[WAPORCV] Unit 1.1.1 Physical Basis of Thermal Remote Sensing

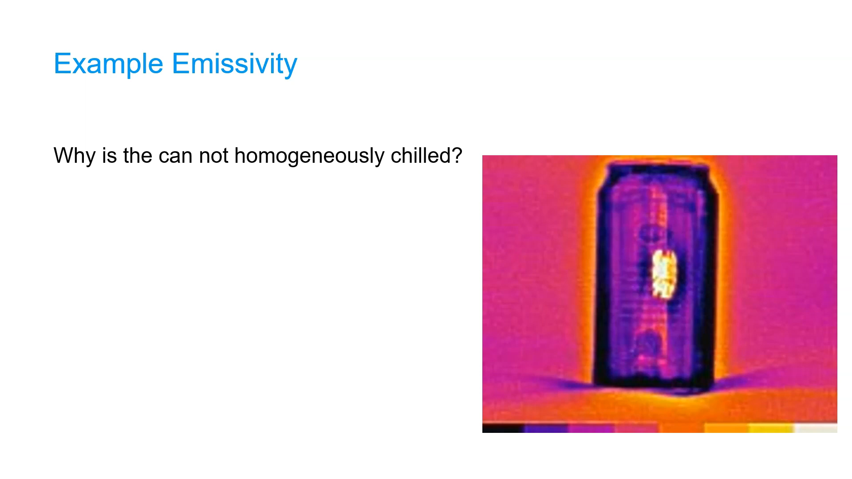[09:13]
We can assume that it's at thermal equilibrium. However, from the image we can see that the can is not homogeneously chilled. The question is why this is the case. Now let's have a look at the two-color image of the can. We can see that the coating is damaged and that the bare aluminum is exposed.
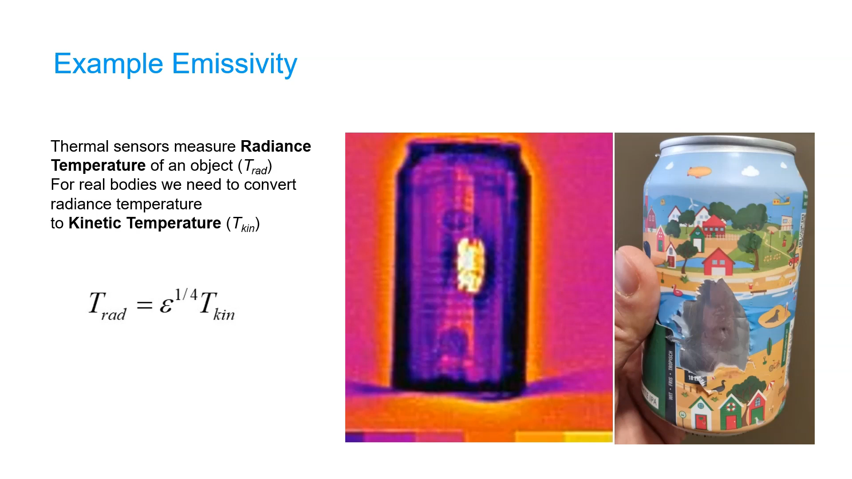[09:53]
which is the contact temperature that we measure as a result of the moving molecules. The radiance temperature measured by thermal sensors is different and need to be corrected for the emissivity of the object. Also for deriving land surface temperature from space with remote sensing requires that we have the emissivity.